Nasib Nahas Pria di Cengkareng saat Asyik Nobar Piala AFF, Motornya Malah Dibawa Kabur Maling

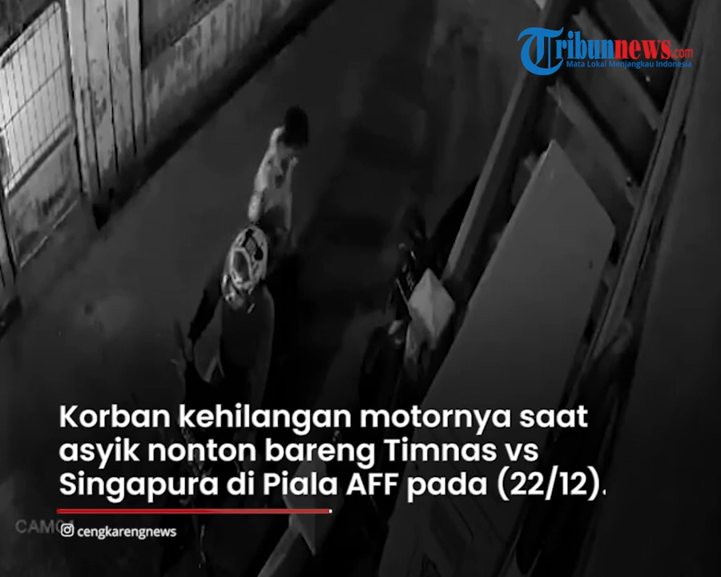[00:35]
Tak lama seusai pertandingan, korban pun berteriak bahwa motornya hilang.
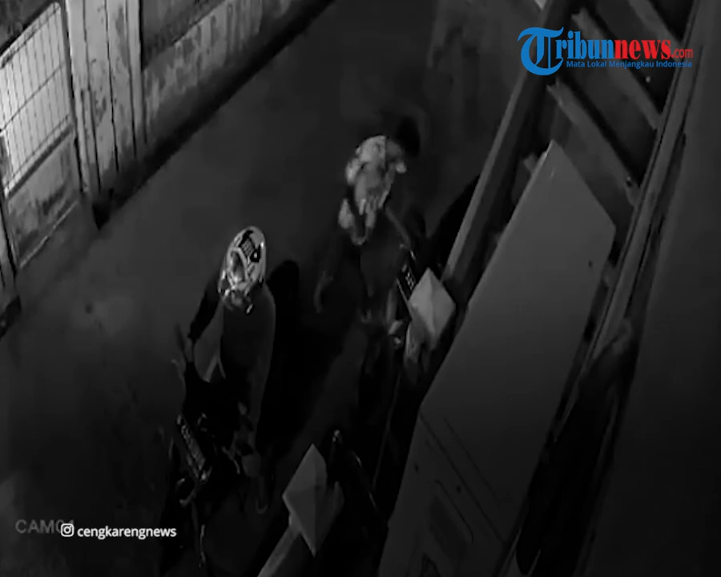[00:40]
Warga pun mengecek CCTV di sekitar lokasi dan benar saja, ternyata dua orang yang sempat dilihat tadi yang mencuri motor korban.
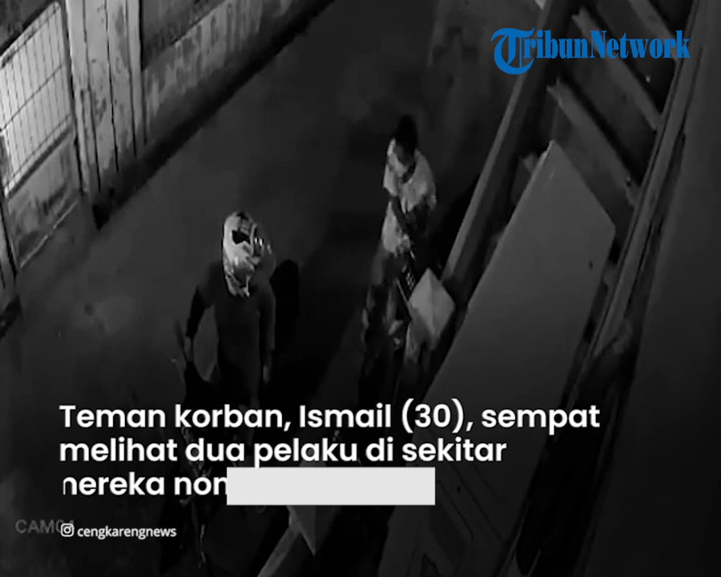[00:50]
Dalam rekaman CCTV, dua orang pelaku datang menggunakan sepeda motor dekat motor korban yang terparkir di pinggir jalan.
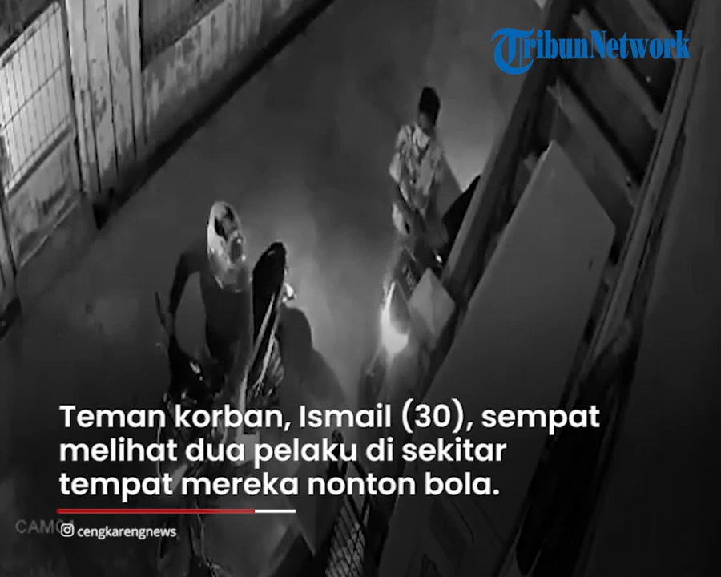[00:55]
Salah satu pelaku berbaju putih turun dari motor, lalu melihat situasi sebelum menjalankan aksinya.
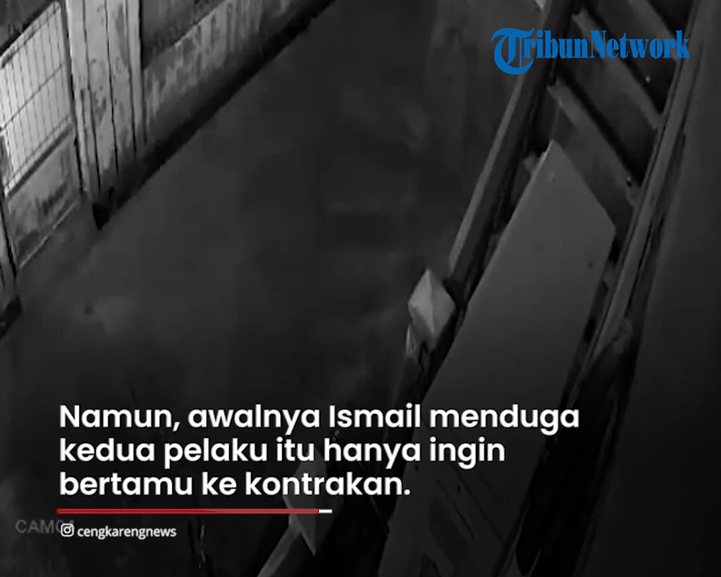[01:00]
Begitu situasi dirasa aman, pelaku kemudian mengambil motor yang sedang terparkir.
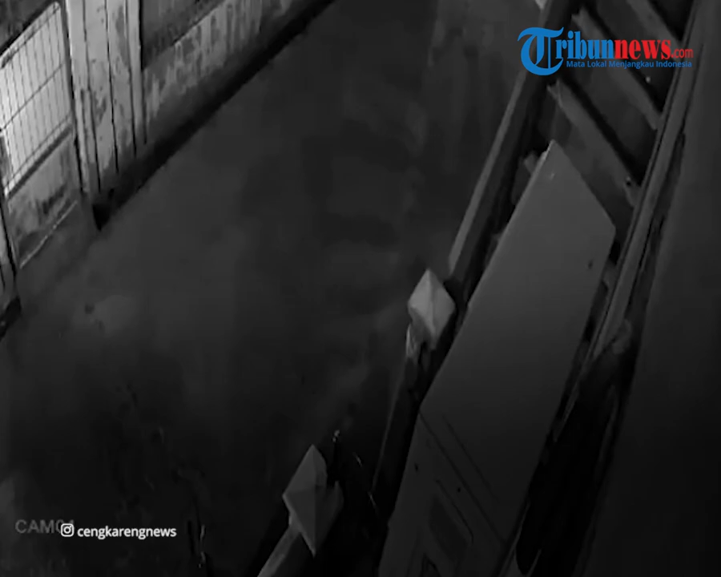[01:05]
Stop kontak motor itu dibobol dan salah satu pelaku membawa kabur motor korban.